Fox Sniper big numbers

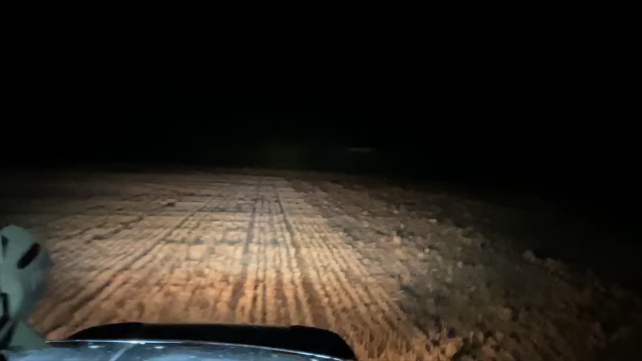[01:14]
As we arrive at the first stand, we get this fox almost in sight straight away.
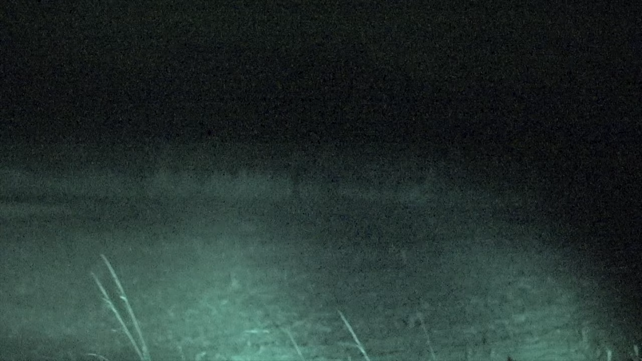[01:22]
However, Chris can't quite get a bead on it and it's not hanging around. So we let the Icotec GC500 from Best Fox Call wail away, and sure enough we see another Charlie coming bombing down the farm track.
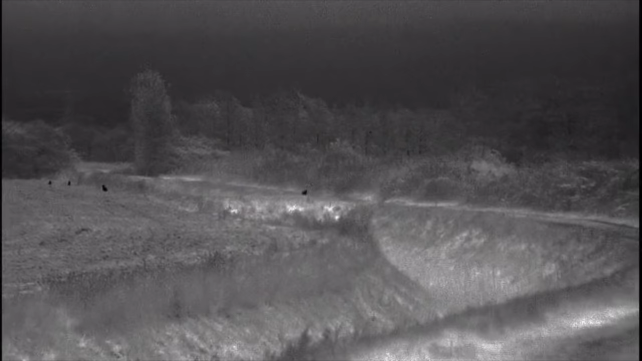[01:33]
This one is very much committed.
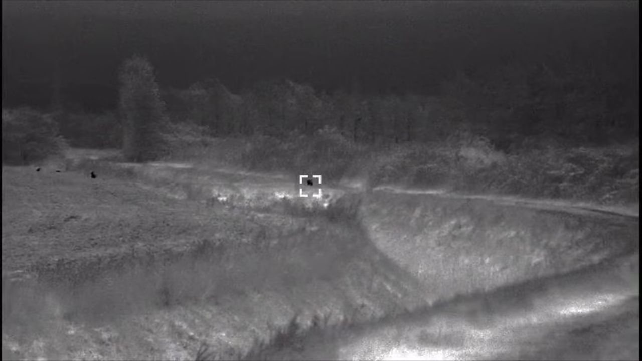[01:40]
I'm actually filming this one here using my Pulsar thermal unit while Chris gets
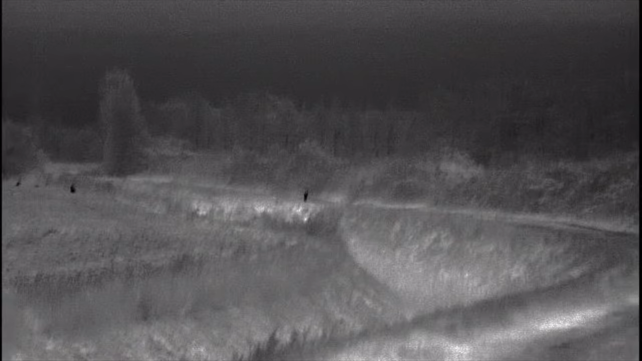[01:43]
ready
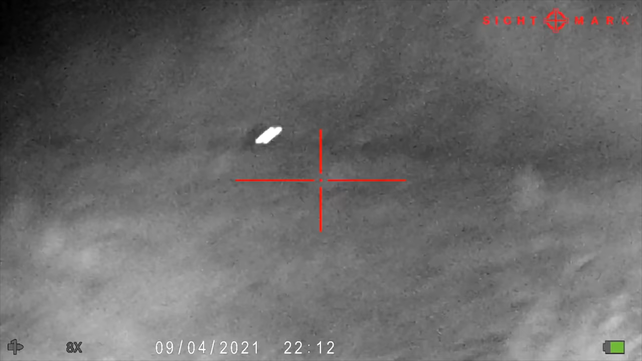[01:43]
with his Wraith and sees the fox coming in.
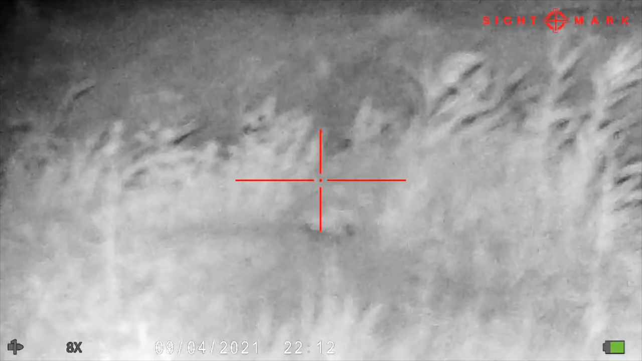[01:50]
Although the fox here, as you can see, is quite committed, it is quite some time before it actually comes into range.
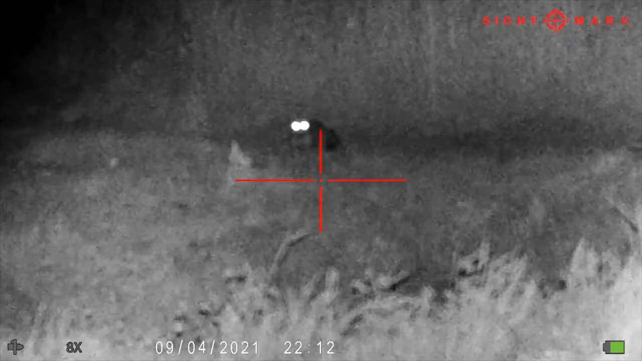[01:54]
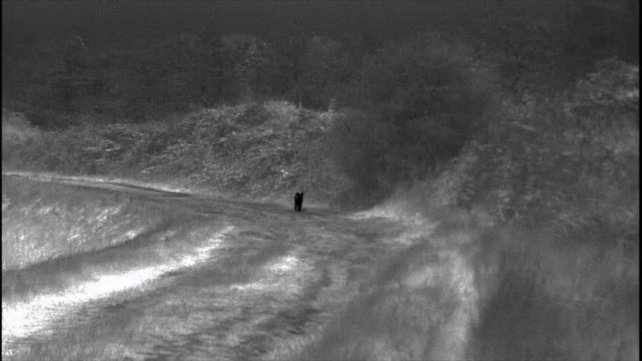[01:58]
Now, as I film this fox here at just over 90 yards, and you'll see from Chris's point of view here,
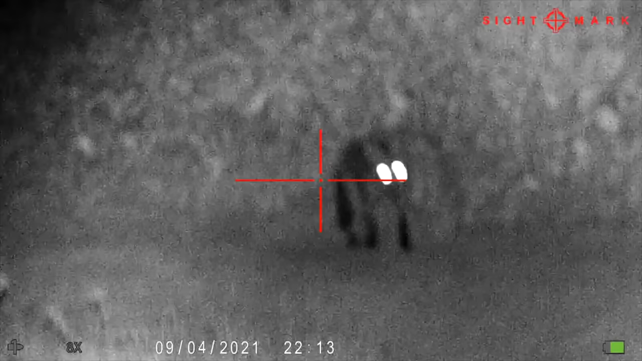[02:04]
the shot looks good, although the round went a tiny bit low. It looks like it may have just grazed this fox underneath.
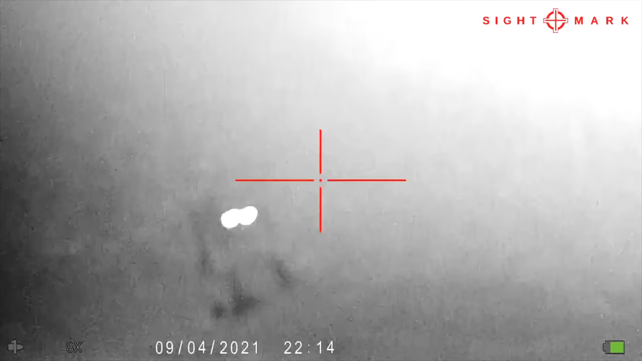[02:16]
but it looks like this one got away,
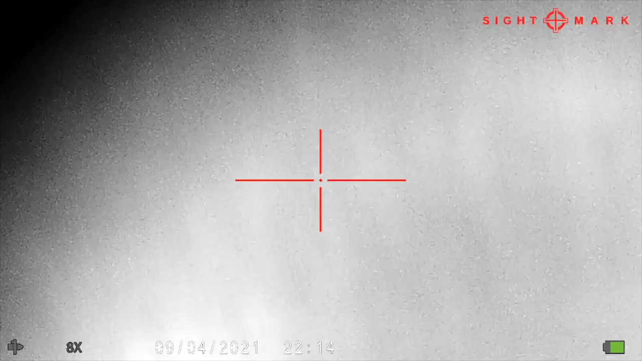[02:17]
probably with a very close belly shave as the leg cocks out to the side and the tail goes up slightly.
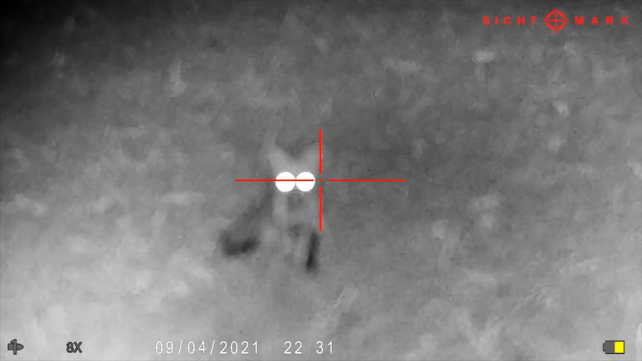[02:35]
I squeaked it in as Chris takes aim and lets rip,
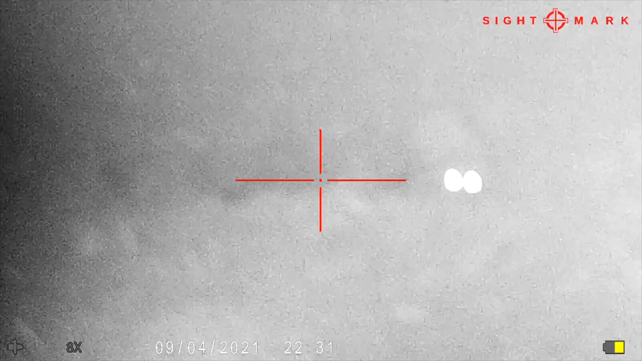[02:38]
and once again the shot itself went a tiny bit low,
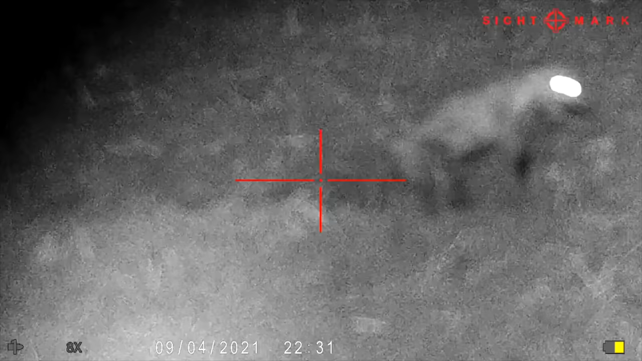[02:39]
but it went well and truly into the chest cavity.
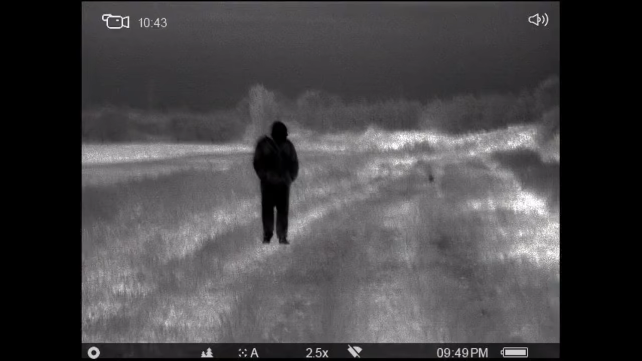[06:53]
Rick goes out and puts the caller a good 80 yards in front as I film him coming back towards me with the thermal.
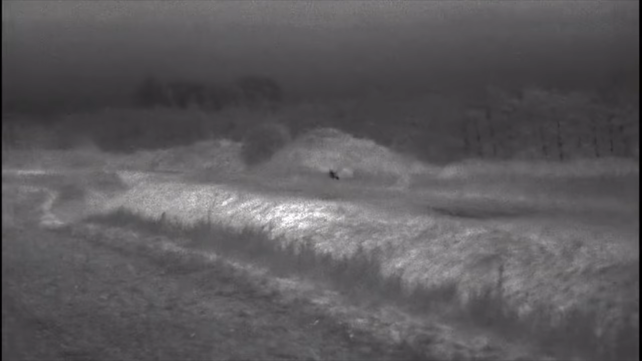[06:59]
And just as we get put into position and get the caller going, we're able to entice this beautiful barn owl,
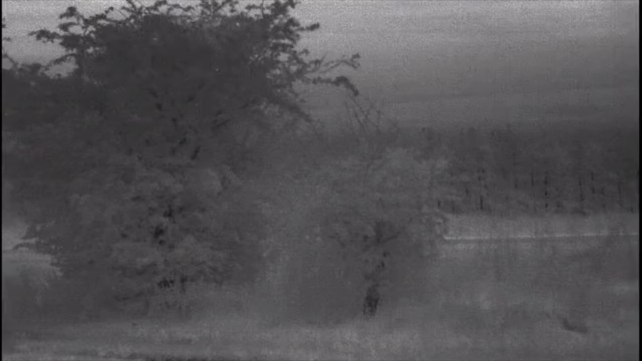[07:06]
and I observe it through the thermal going about its hunting escapades.
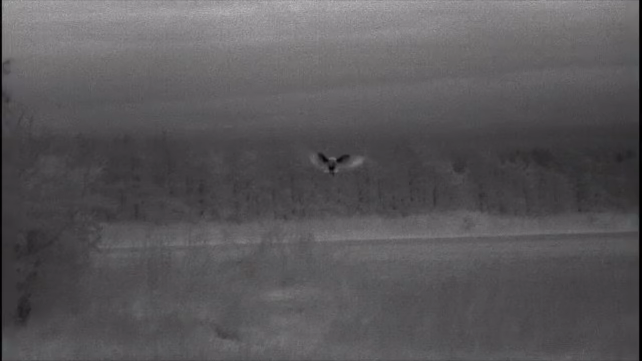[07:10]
As you'll see in a second, it comes right in close, goes out to the right, and then all of a sudden just disappears into the last remaining wheat field here to try and catch its dinner.